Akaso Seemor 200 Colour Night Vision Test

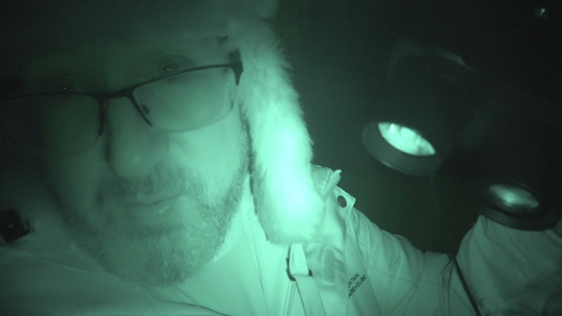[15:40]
better well yes but not every night is going to be perfect conditions tonight is perfect conditions guys this is the best you're going to get with this camera so let me know in the comments down below what do you think about the quality of this thing what we're seeing I think it's pretty unbelievable it's crazy oh I can see those deer tracks down on the river